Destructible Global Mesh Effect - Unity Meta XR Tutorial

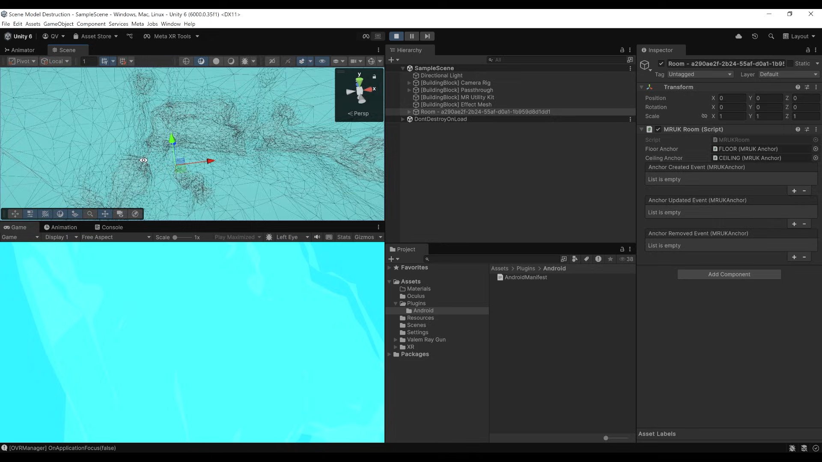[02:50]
And this is actually the complete scene mesh of my room, where you can see here my desk. Now, anyway, now that we can spawn the Global Mesh, the issue with it is that, of course, this mesh is not destructible.
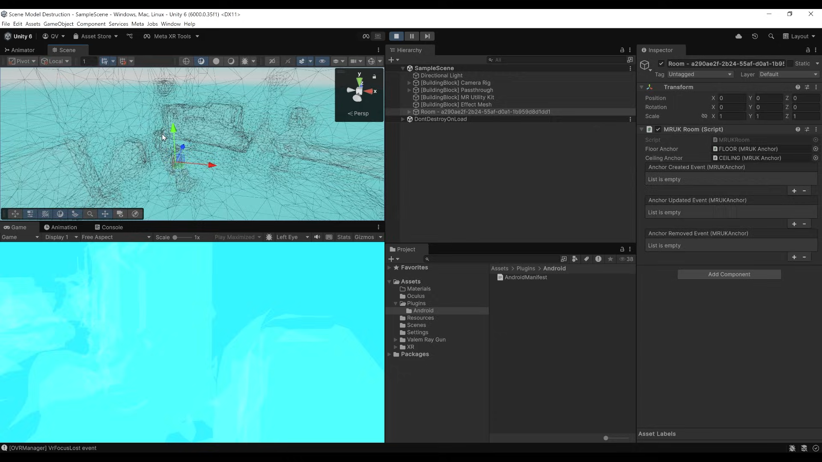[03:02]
Because if we click on it, there we go. As you can see, this mesh is only one object. So it means that we won't be able to destroy part of it. But that's where the destructible mesh saves the day.
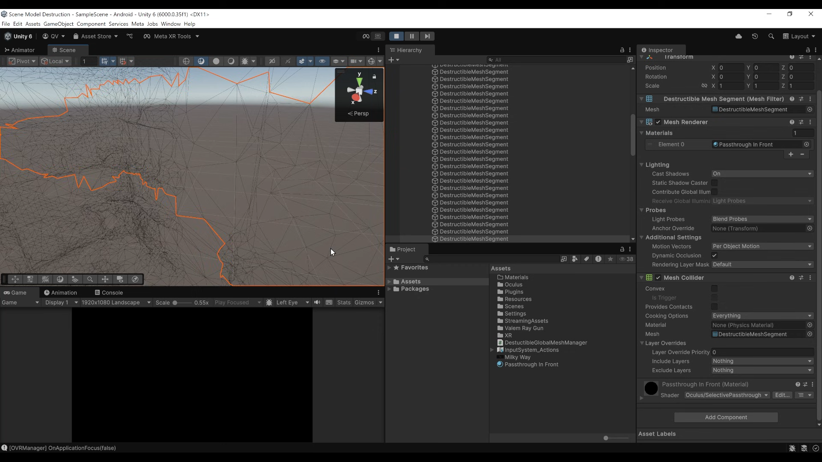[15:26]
So we've done the path through which is behind. We have the global mesh that shows a path through in front.